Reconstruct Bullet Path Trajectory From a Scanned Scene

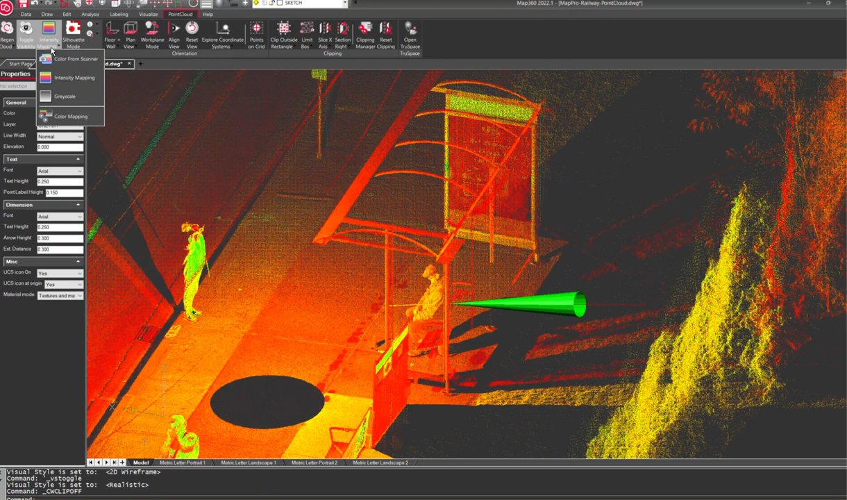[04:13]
If we wanted to see the whole scene, we'd be able to do that.
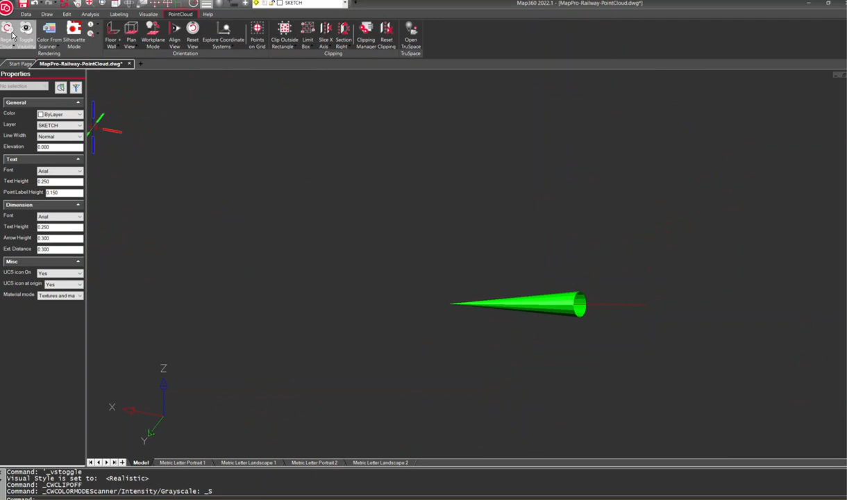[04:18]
And I'm just going to regen my point cloud. There we go.
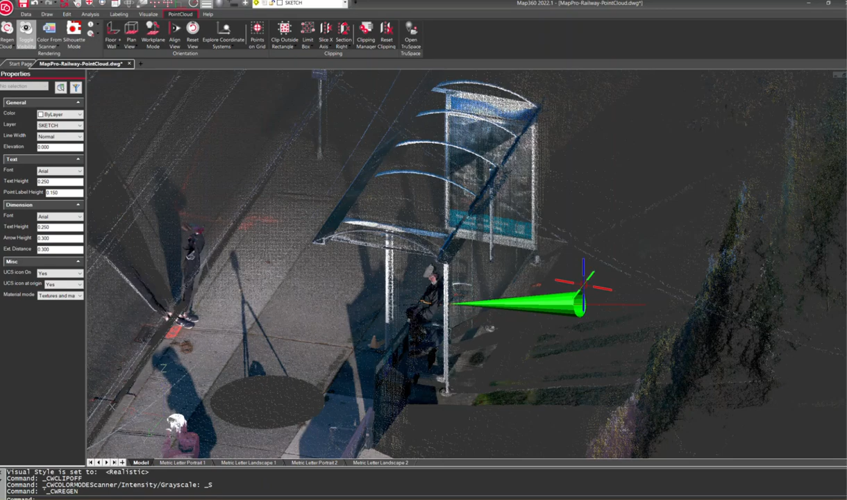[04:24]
And now we can kind of see where, you know, someone must have snuck up behind me in this hedge, you know.
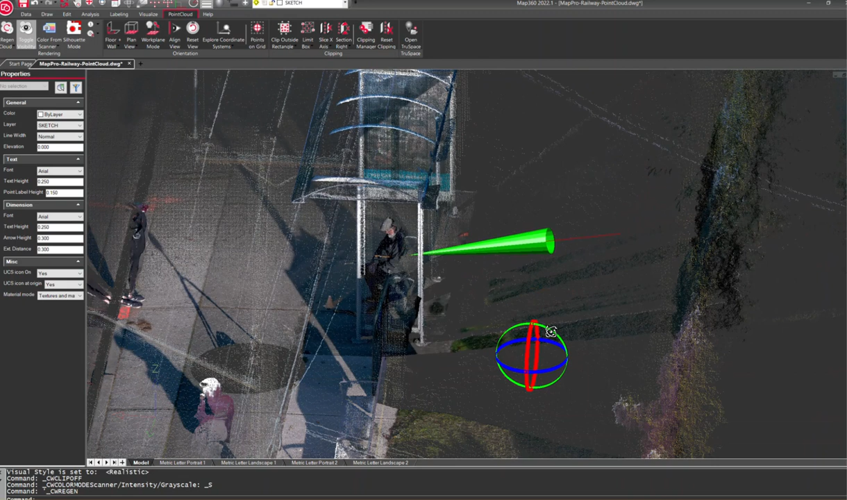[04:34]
But the next thing we'd probably do is figure out, we'd want to figure out this angle.
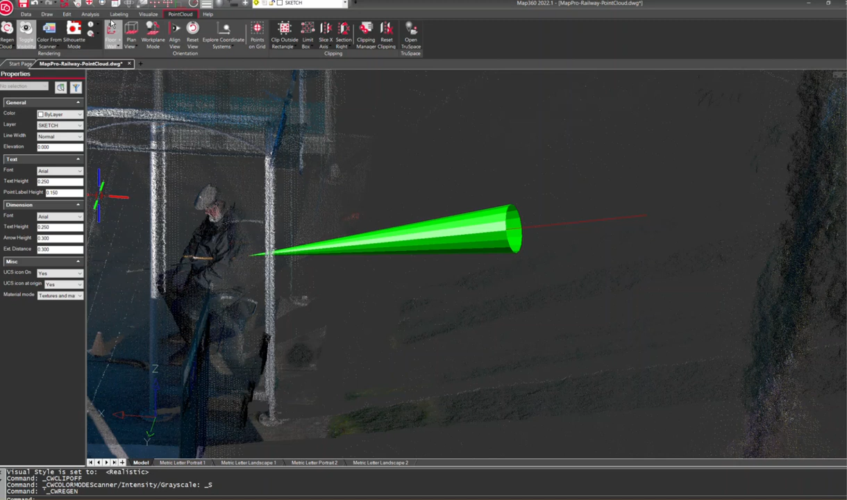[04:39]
So we can go into our labeling tools and select our dynamic labels. And let's get the angle of that. So we're going to go from this line basically to the horizon to figure out what that is.
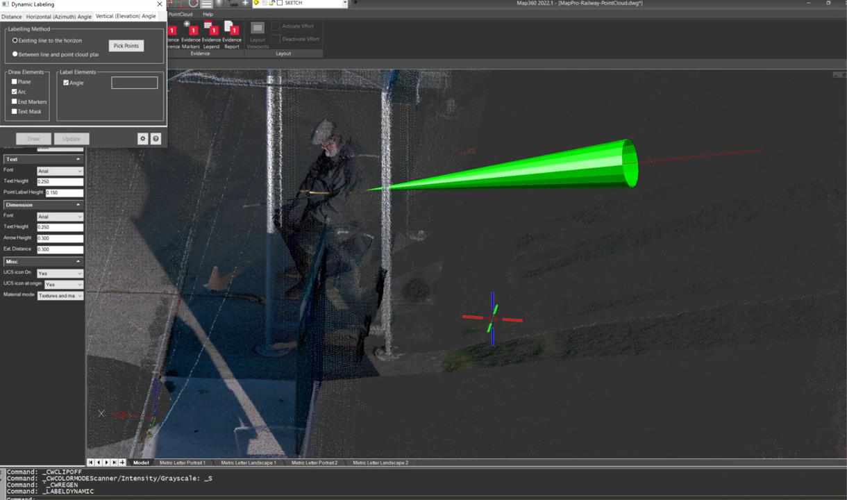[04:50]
So we just got to pick the points and it's on this line.
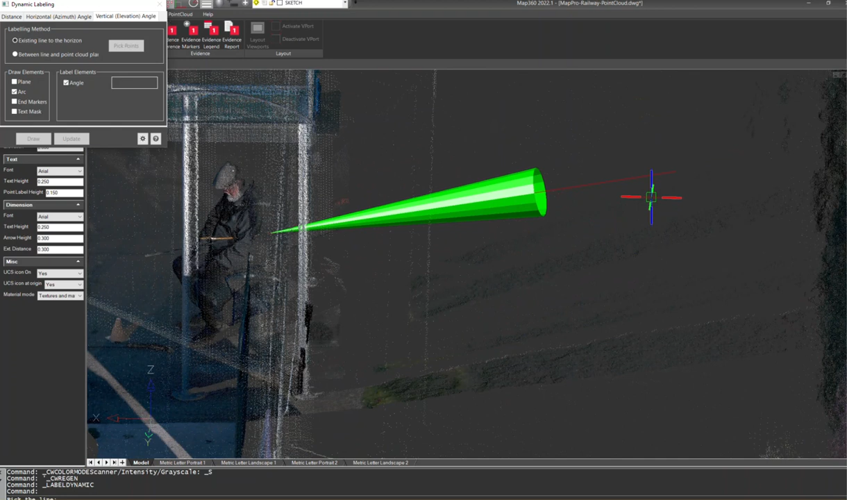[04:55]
And now I've got a 13 degree
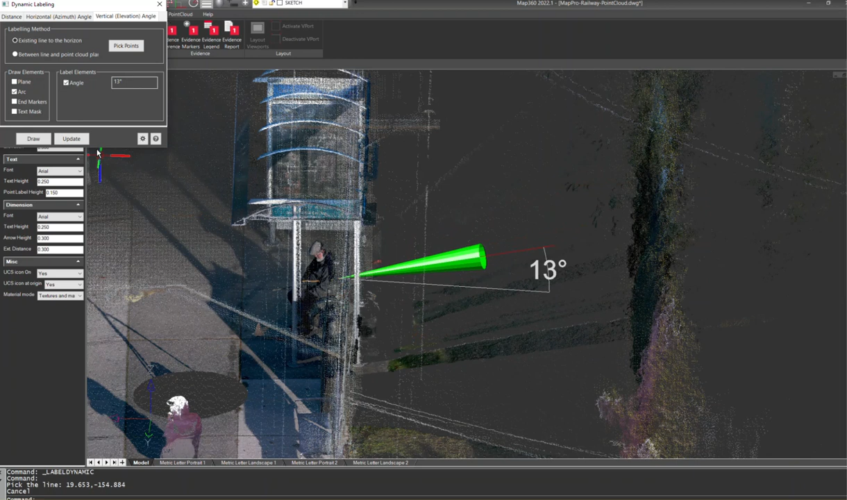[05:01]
label there where that would be the angle from this line, you know, versus the horizon. So now that I've got that, I can use that in my reports and that sort of thing.
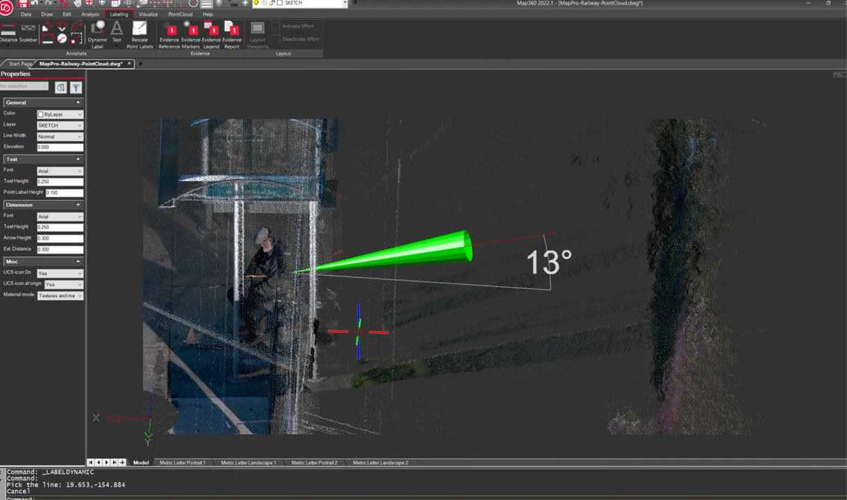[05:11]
But the last thing we could do is say we want to take this object and in addition to using in our map 360 deliverables,
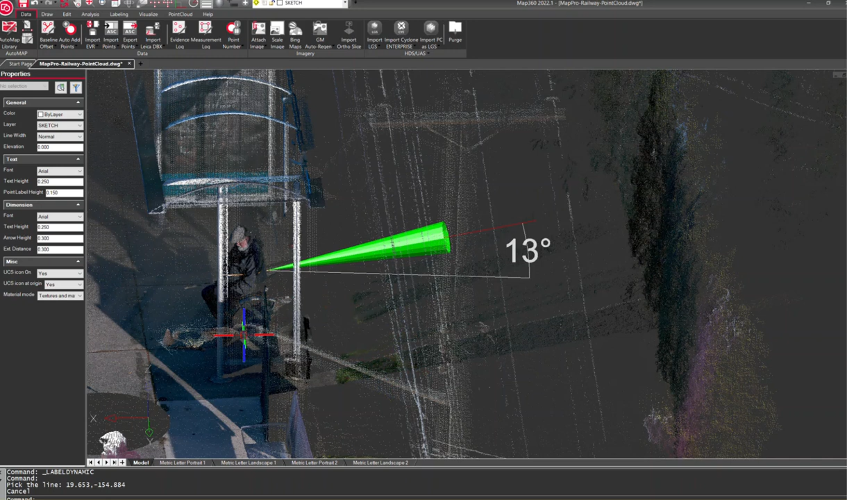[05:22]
we may want to use it in our true view as well as part of that program to give out to other people that maybe needing to see this data on our project. So we can go into the data tab. We can simply click here under HDS and we can, this is a cyclone object,
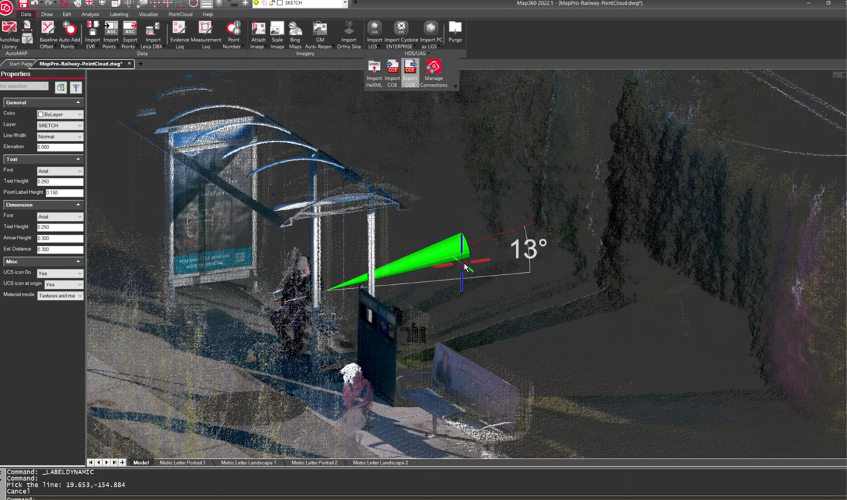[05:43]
so we can export that. So we're just going to click on export and we're just going to name it and